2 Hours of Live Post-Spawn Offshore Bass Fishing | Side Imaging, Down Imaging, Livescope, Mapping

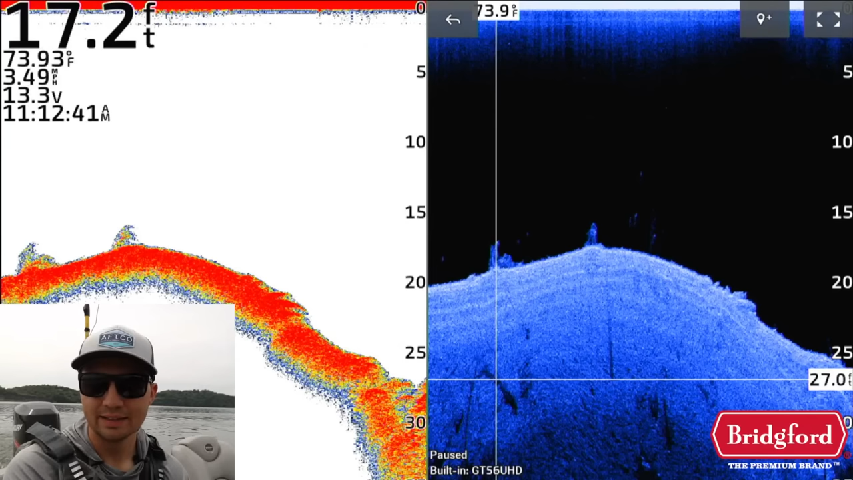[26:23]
On screen: depth 17.2 ft, speed 3.49 mph
and i talked about how to set up your graph so that you can filter out smaller fish with 2d sonar and with
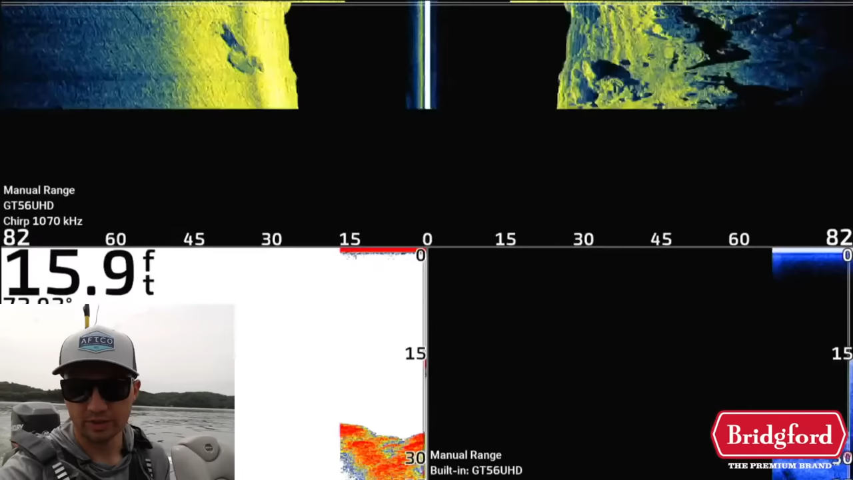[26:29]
On screen: depth 15.9 ft
your down imaging and it's pretty cool basically allows me to avoid wasting time
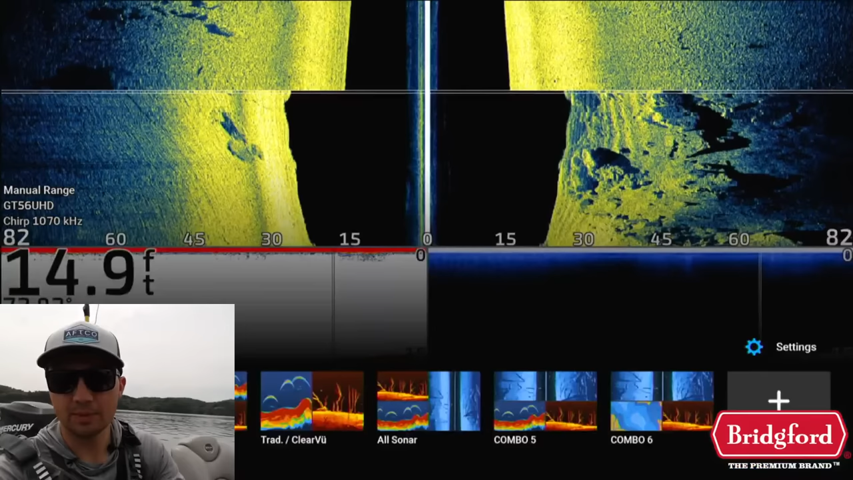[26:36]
On screen: depth 14.9 ft
on smaller fish and there's a
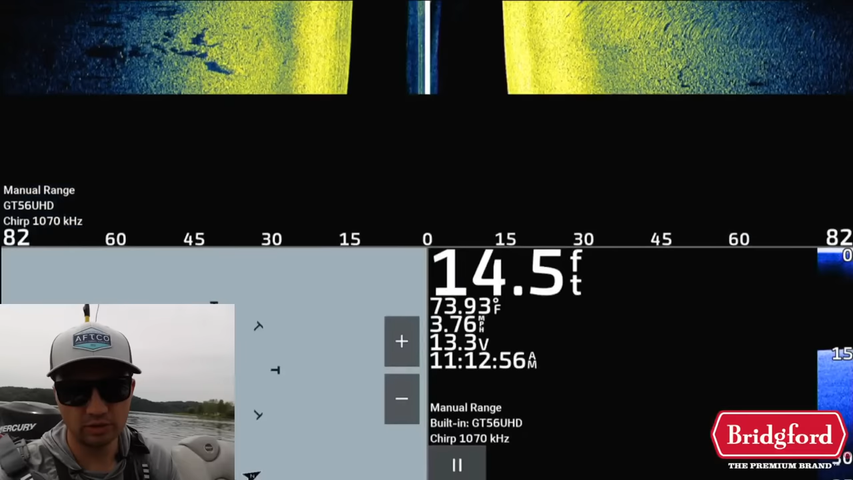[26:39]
On screen: depth 14.5 ft, water 73.93°F
lot of you know times you can pull up on a spot like this and catch a random good
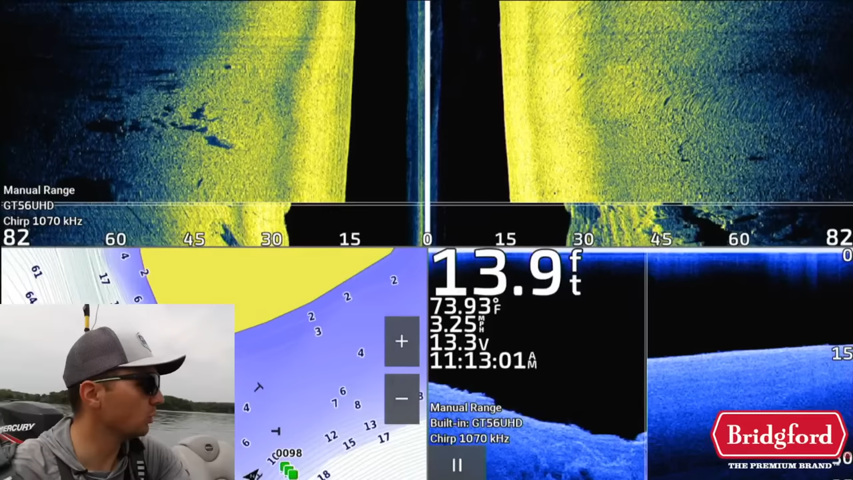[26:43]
On screen: depth 13.9 ft, water 73.93°F
one but i'm really looking for a group of better ones so i'm not even gonna fish there there's probably some smaller spotted bass like the ones i saw earlier on that point but not worth fishing didn't see anything of quality now i got another mark up here i have no idea what this is because it's multiple things together what is it is that oh it's a brush pile okay got
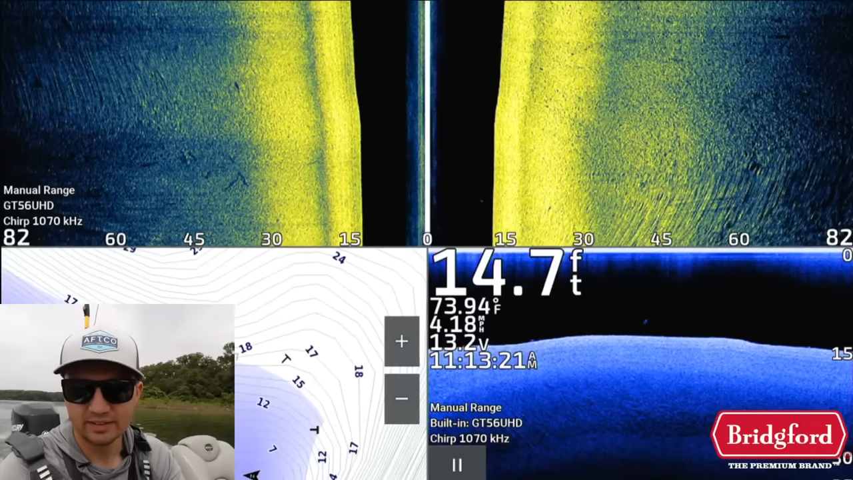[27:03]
On screen: depth 14.7 ft, water 73.94°F, speed 4.18 mph
a little brush pile here can you keep graphing it's been a lot of time graphing guys when i'm on the lake honestly i
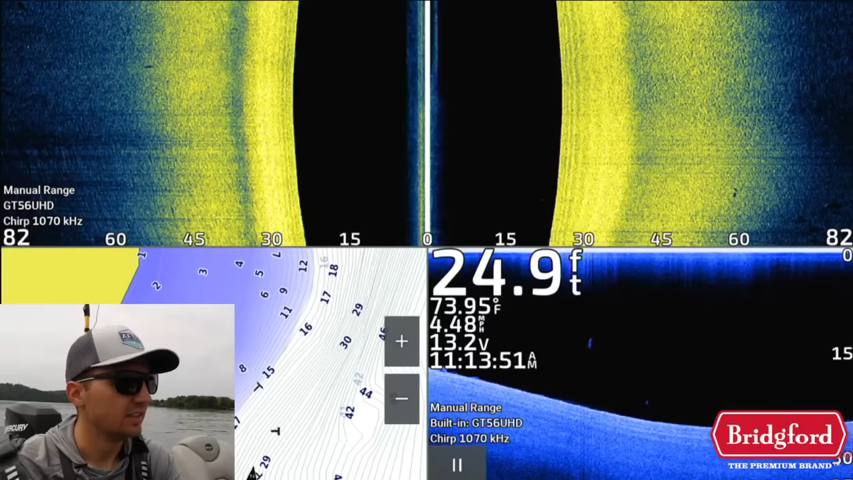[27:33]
On screen: depth 24.9 ft, water 73.95°F, speed 4.48 mph
two you can find a random grouping of fish that wasn't here before on like an isolated stick or a rock that i
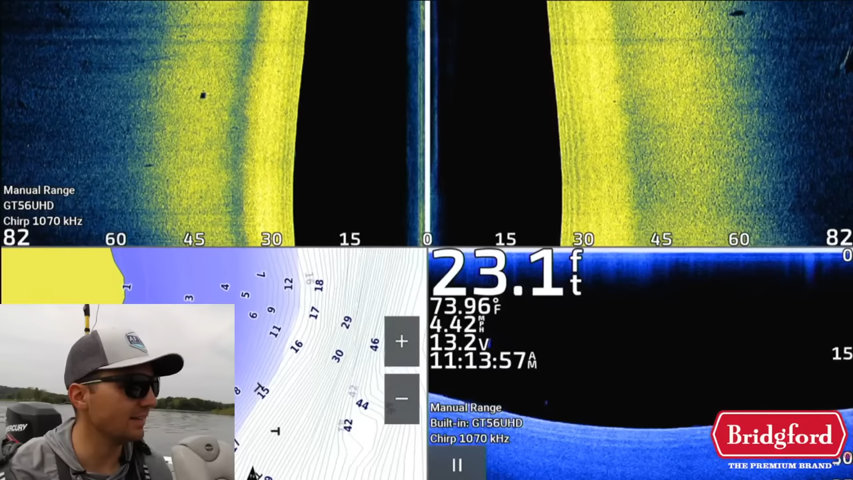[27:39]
On screen: depth 23.1 ft, water 73.96°F, speed 4.42 mph
didn't think was that great looking when i graphed it the first time or a couple years ago or whenever i graphed this last and as you can see there's some isolated fish here on down imaging but i'm not going to even bother fishing
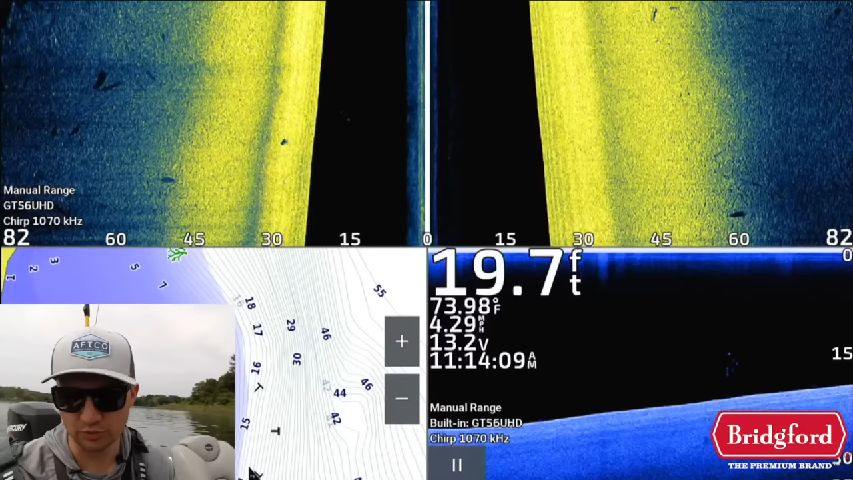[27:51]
On screen: depth 19.7 ft, water 73.98°F, speed 4.29 mph
for those because there's no cover around there's no brush piles rock
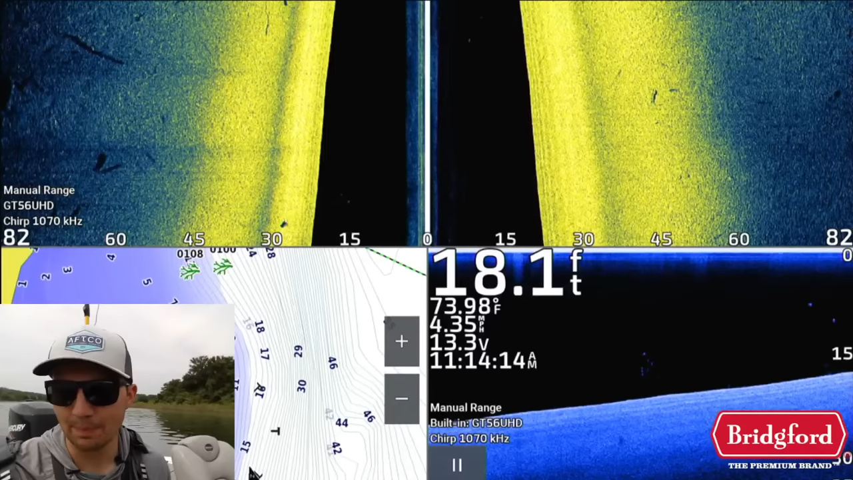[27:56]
On screen: depth 18.1 ft, water 73.98°F
piles anything in this area you can see there's a couple more just random fish
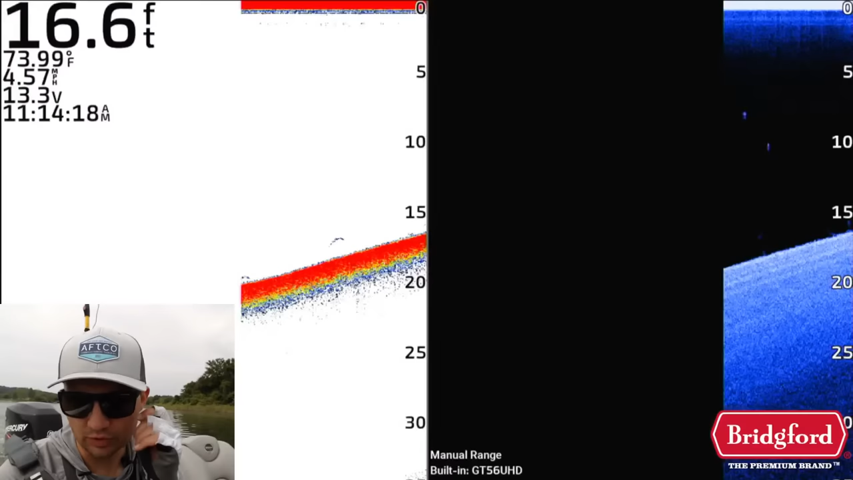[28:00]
On screen: depth 16.6 ft, water 73.99°F, speed 4.57 mph
if we switch over to uh my split view but they're just not big you can see they're not there's nothing showing up on my 2d sonar so small fish we've got a few more brush piles coming up here
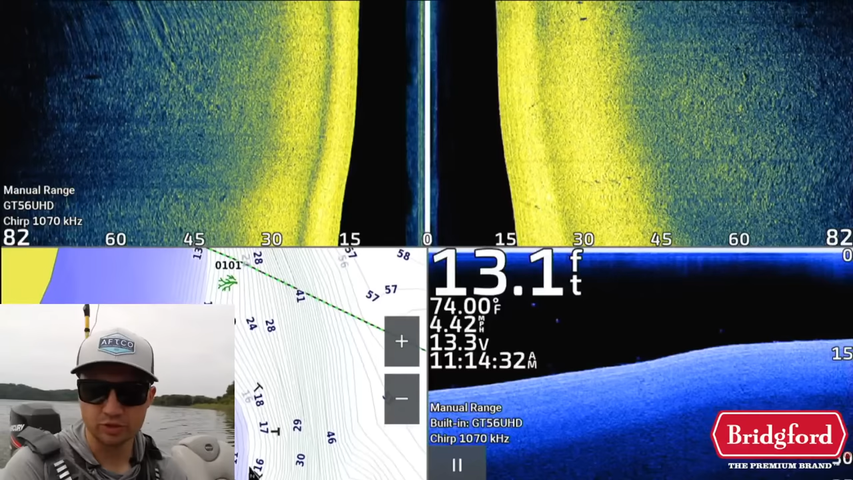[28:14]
On screen: depth 13.1 ft, water 74.00°F
so we're going to graph these and basically i just spend a lot of time graphing and i'm using my electronics to eliminate areas i want to
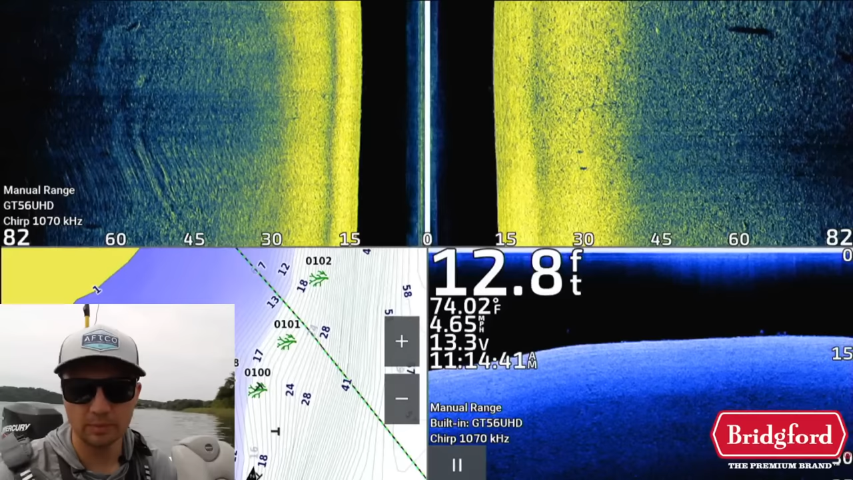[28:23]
On screen: depth 12.8 ft, water 74.02°F, speed 4.65 mph
eliminate as much water as possible with my graphs before i start fishing and i also want to make sure that there are quality fish in those areas i don't want to have
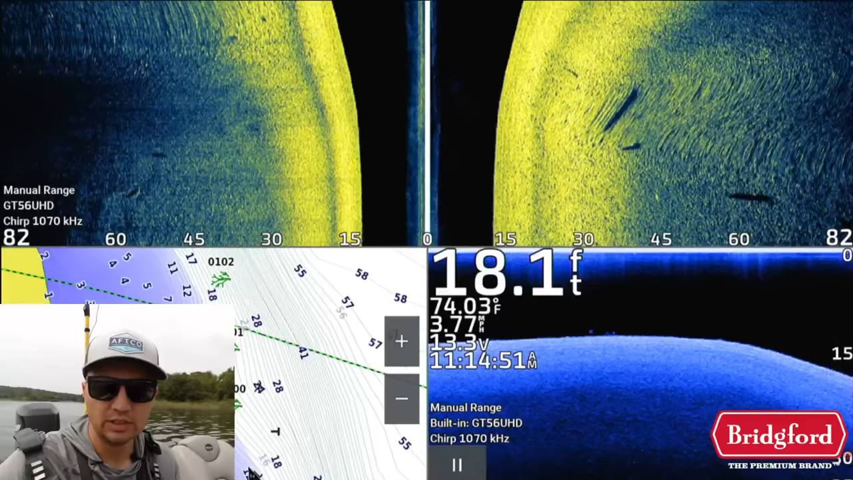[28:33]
On screen: depth 18.1 ft, water 74.03°F
an area that's full of small fish because otherwise i'm again i'm just wasting time
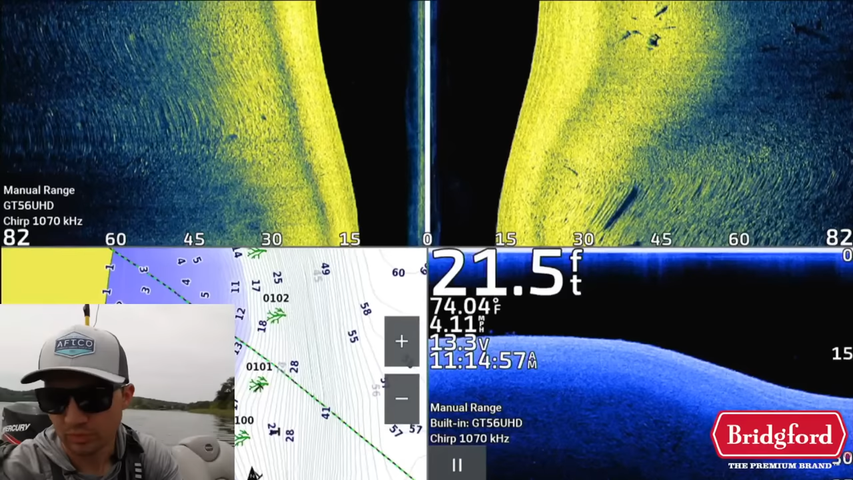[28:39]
On screen: depth 21.5 ft, water 74.04°F
wasting time fishing stuff that's not good so there's a pile right there went right over top of it which is good got a couple fish around it on 2d or
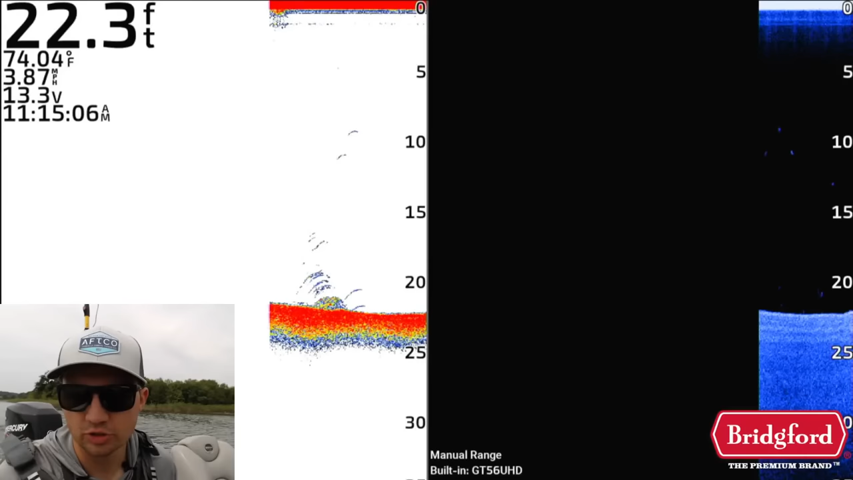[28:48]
On screen: depth 22.3 ft, water 74.04°F, speed 3.87 mph
sorry on down imaging uh some of those fish look okay maybe pound and a half
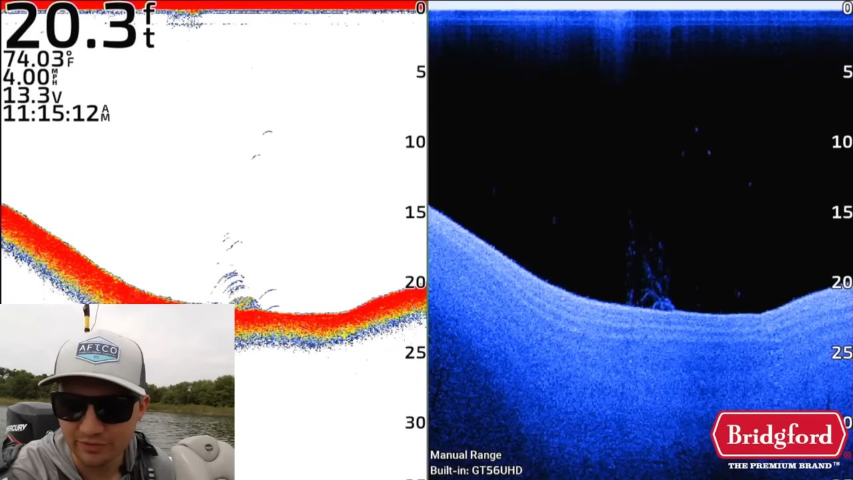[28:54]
On screen: depth 20.3 ft, water 74.03°F, speed 4.00 mph
fish maybe two pounders might be worth making a cast on let me switch back over here real quick